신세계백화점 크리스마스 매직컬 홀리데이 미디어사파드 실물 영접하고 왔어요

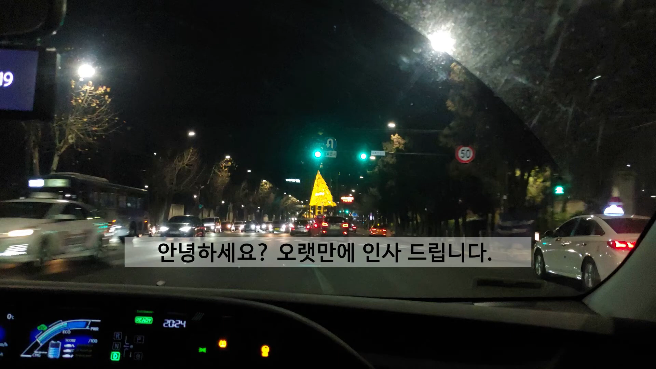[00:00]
안녕하세요. 육가비티비입니다. 오늘은 저희 주말 저녁에 섬신세계
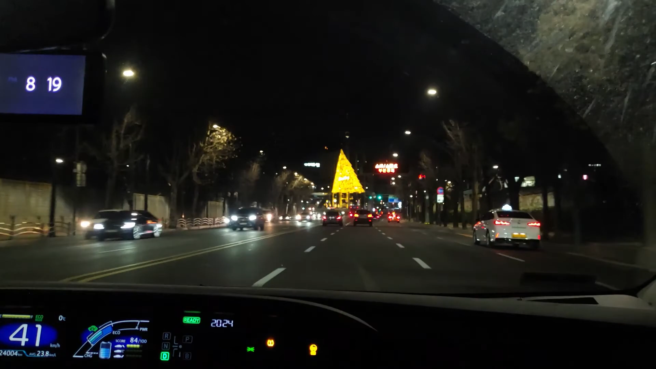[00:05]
본점의 야경을 보러 지금 떠나고 있습니다. 근데 가다 보니까 이렇게 멋진 트리가 있어서 찍어봤습니다. 뭐라고 그랬죠?
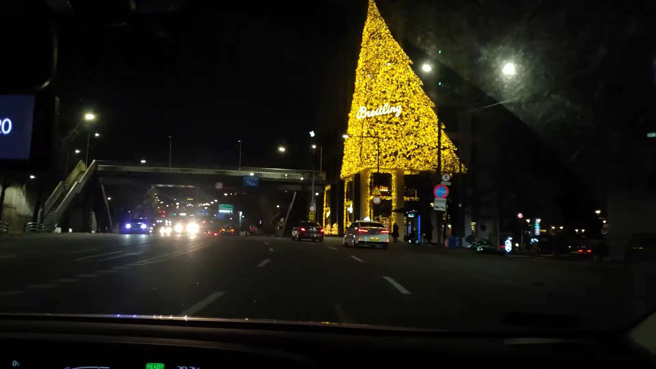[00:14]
브릿틀링?
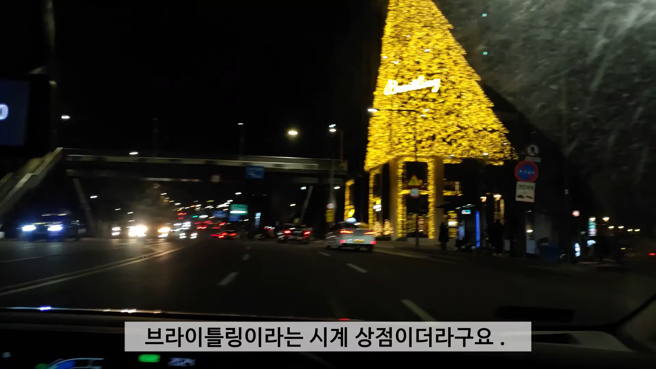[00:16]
우와 건물 전체가 이렇게 우와 브릿틀링인가요?